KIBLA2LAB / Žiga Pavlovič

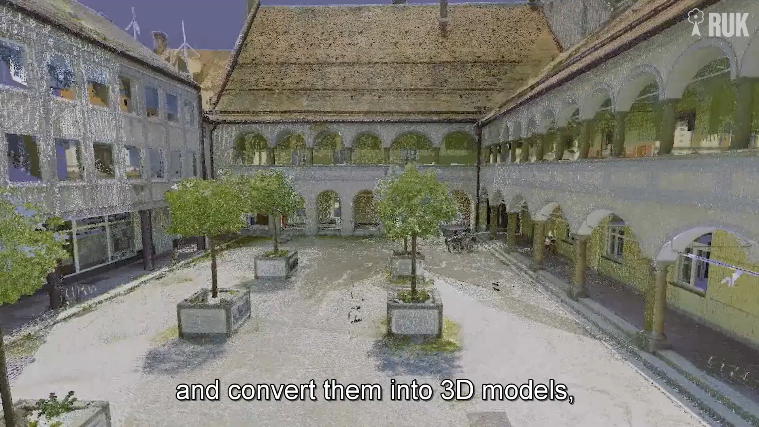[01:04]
predmete in jih pretvorimo v 3D modele ter tako prikažemo tudi iz pomčejo virtualne resničnosti.
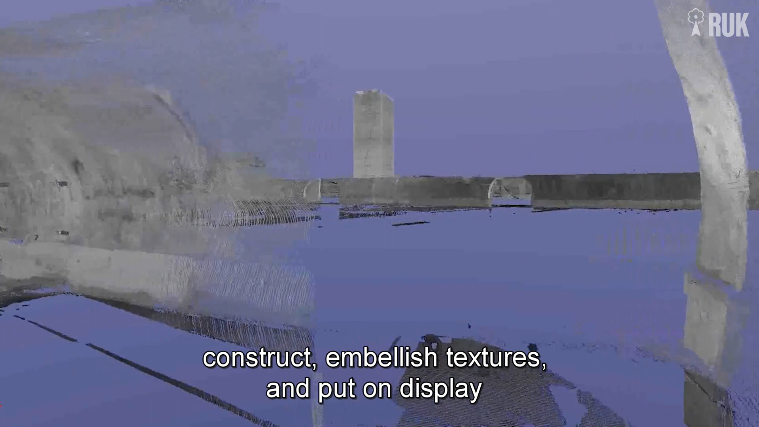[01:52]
polepšamo vse teksture in postavimo na ogled v virtualni resničnosti ali na spetni strani.